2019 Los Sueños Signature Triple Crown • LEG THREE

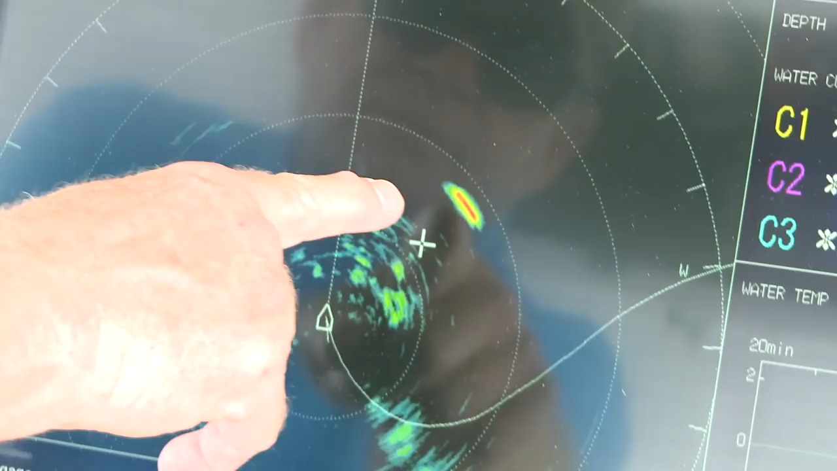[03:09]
There he is. You can get this cursor on him.
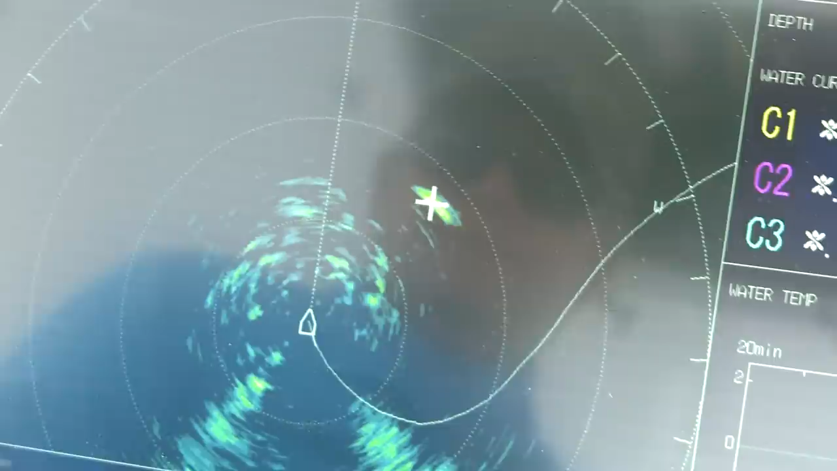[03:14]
He's 147 foot deep, about 500 foot away. Let's see if we can get him to bite here.